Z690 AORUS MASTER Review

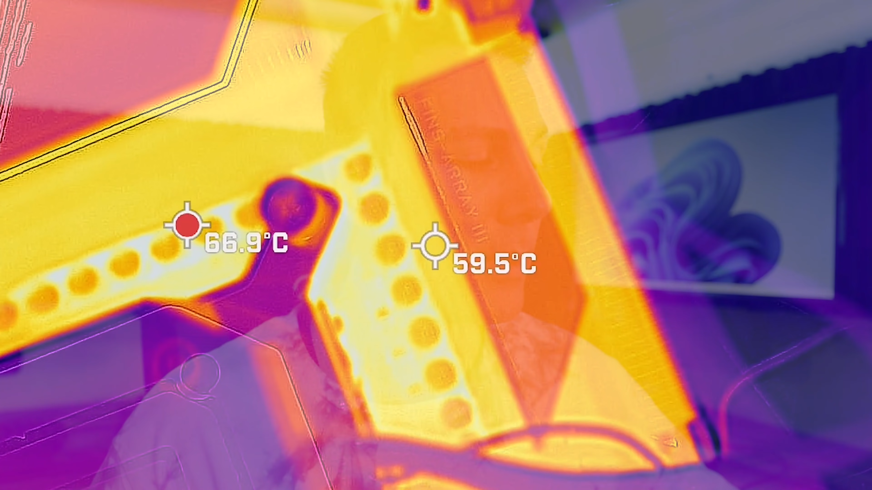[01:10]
This thing is absolutely overkill, even for a 12900K, and the results showed as such.
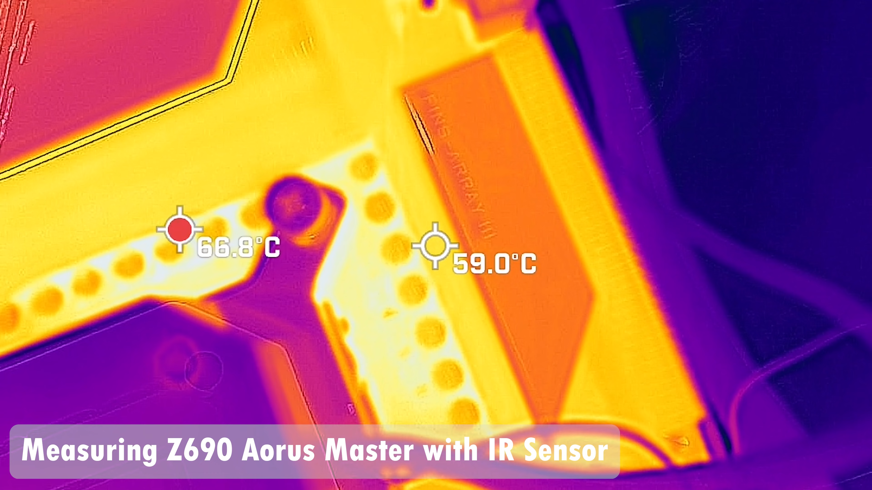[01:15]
Well, we've got 59 degrees on the heatsink, which is a fin design. This is one of my favorite heatsinks when it comes to implementation on a motherboard.